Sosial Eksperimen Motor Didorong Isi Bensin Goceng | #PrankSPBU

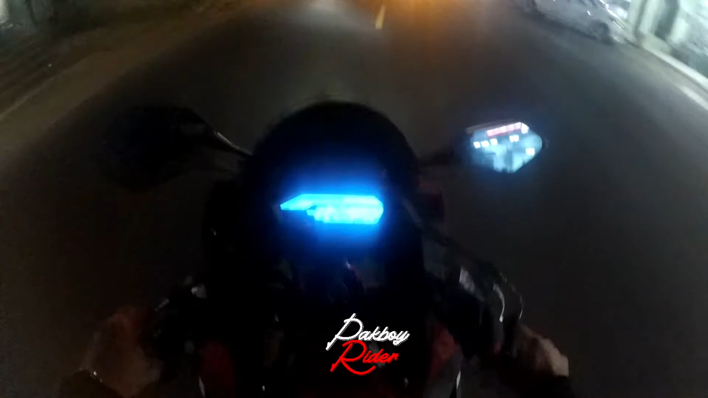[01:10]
udah lama gua gak nge-vlog ya anjay anjay yuk bang kita start bang wuh adah malam ini cukup dingin bro aduh badan dingin pertanda mau apa ini pertanda mau sakit ya
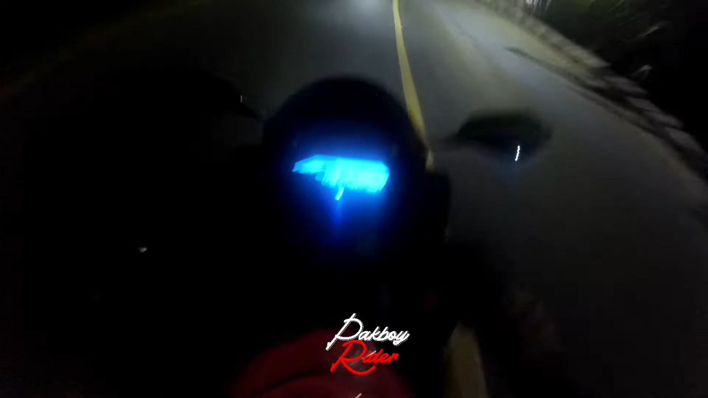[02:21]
Wadaw Pom di warung batok Penuh coy Buset dagu harus nunggu lama kali aja disitu Kaget gue anjir Waduh Bukir apaan anjir Oke kita langsung aja ke pom Ranegan ya Kita lagi nyampe bro Ini udah sampe nih Kayaknya Tapi kita harus Agak sedikit maju ya Nanti kita turun botom disitu ya
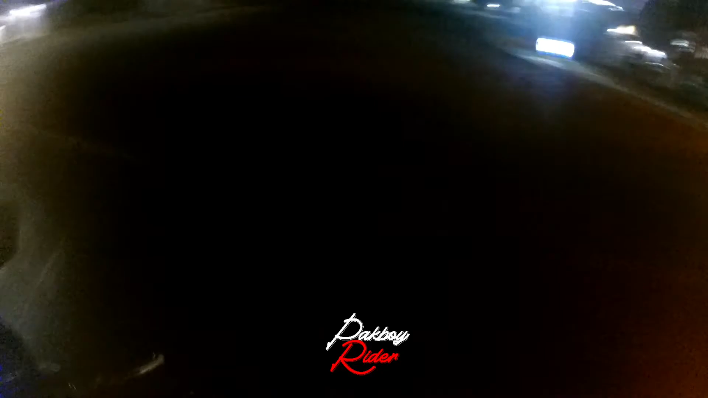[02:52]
Kita liat dulu Wah kosong coy Mantul Oke Kita langsung kesini aja Sini ya Terus kita dorong motor aja Pura-pura dorong motor ya bro